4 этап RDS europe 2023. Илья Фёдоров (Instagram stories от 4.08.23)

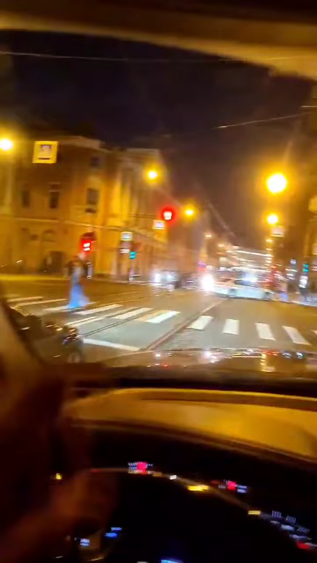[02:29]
Кругом свет, красота, чуть за угол свернешь, чернота, дорог нет. Да? Да. И маргиналы спят. Маргиналы спят. Боимся, что в кузове кто-то у нас проснется, привезем. Потом привезем. Ну.